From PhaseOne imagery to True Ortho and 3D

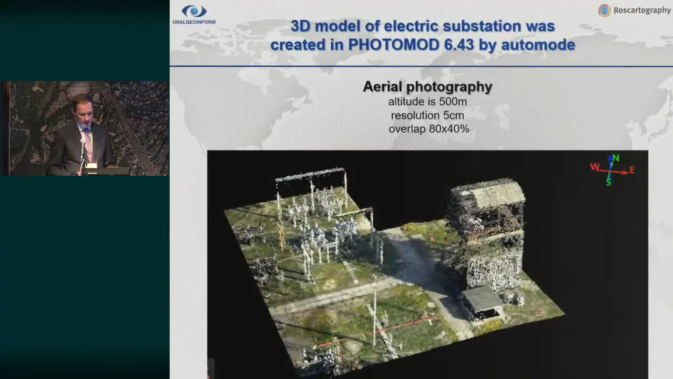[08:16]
Overlaps was 80 by 40. Photogrammetric project was created in Photomod. New opportunities of Photomod 6.4 allowed us to create dense DM and
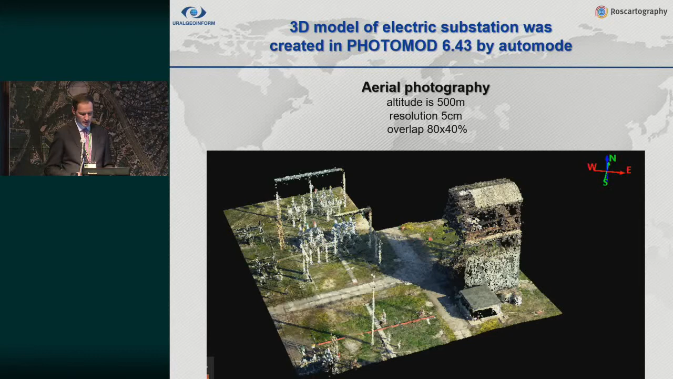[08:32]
the density is similar to geometrical resolution of aerial photography. This slide shows the dense point cloud built by
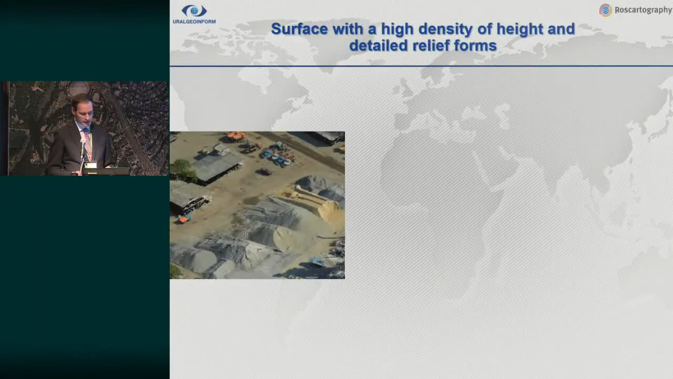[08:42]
photogrammetric method by excluding the shifts and noises and you can build it out of the point cloud. The automatically built horizontals have
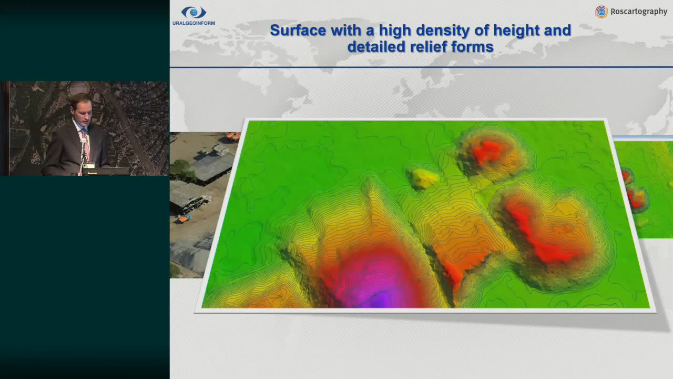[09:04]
been analyzed and rechecked in stereo mode for the accuracy of interpolation and the verification showed the horizontals have high level of detail. Yet another experiment that we did
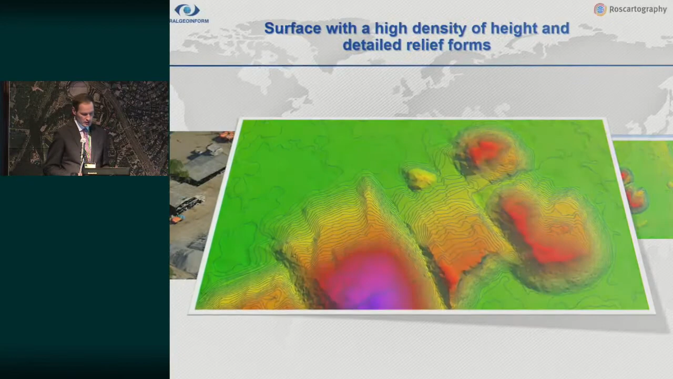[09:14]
to demonstrate the building of photomod of dense point cloud at the
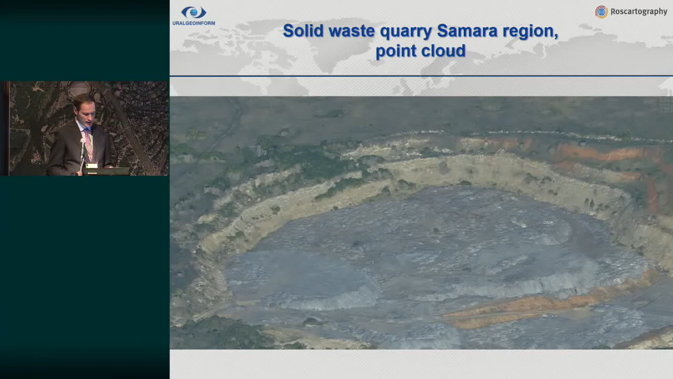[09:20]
solid waste landfill in Samara. The precision of the model was 25 centimeters on ground. This is the 3D model of this site.